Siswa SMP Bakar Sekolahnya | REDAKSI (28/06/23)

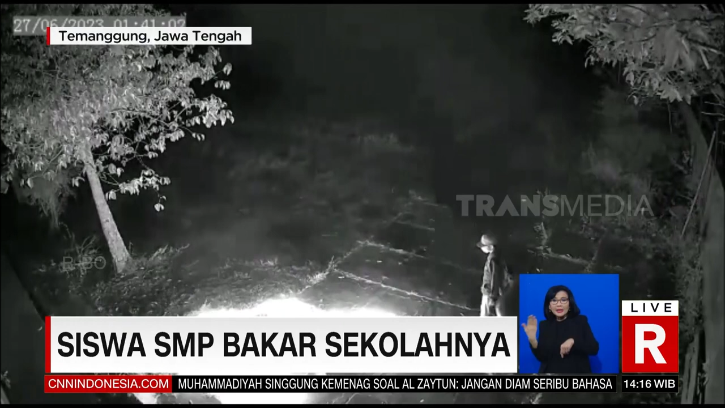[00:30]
Dari rekaman CCTV inilah, Satres Krim Polres Temanggung menangkap remaja berusia 14 tahun itu pada selasa siang atau beberapa jam selang aksi pembakaran.